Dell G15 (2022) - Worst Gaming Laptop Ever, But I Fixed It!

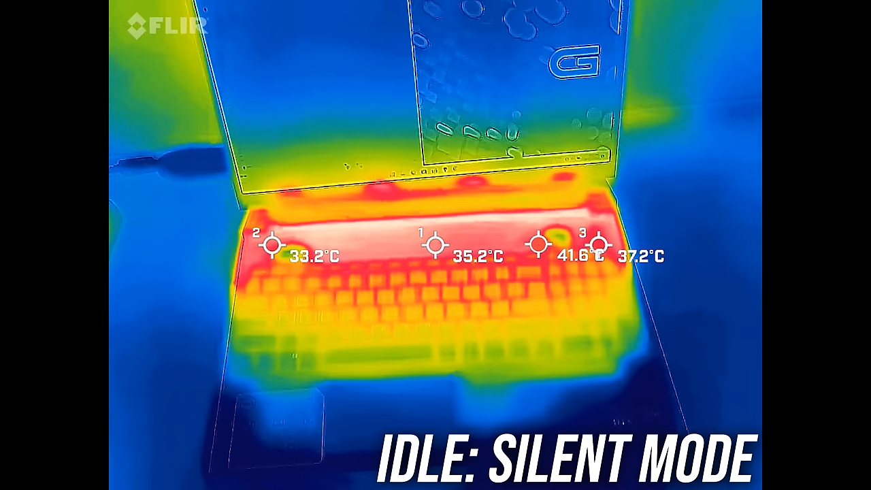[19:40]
and Dell's G15 was right in line with this despite the higher idle internal temperatures.
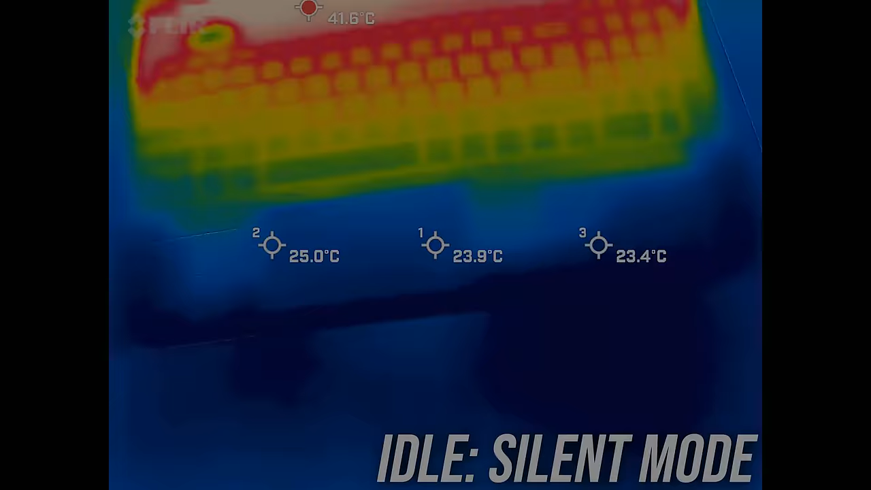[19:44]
On screen: max 41.6°C
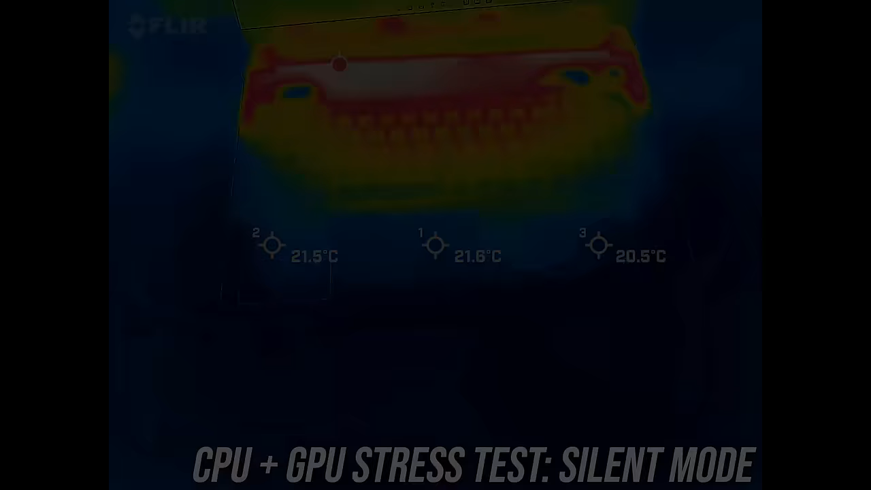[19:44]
It's only a little warmer with the stress test running in silent mode, it only felt a little warm. Stepping up to balanced mode gets warmer towards the center, but it didn't feel uncomfortable at all, just a bit warm still. The higher performance mode wasn't much different. It was quite warm right up the back where the vents are above the keyboard, but you don't need to touch there.